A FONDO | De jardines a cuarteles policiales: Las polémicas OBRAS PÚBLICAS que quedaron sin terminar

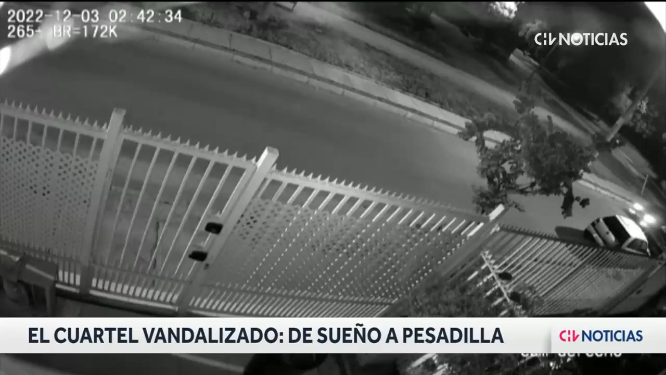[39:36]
Balazos en medio de una encerrona en Maipú el fin de semana pasado a metros de la fallida construcción de la comisaría que tanto añoran en la farfana.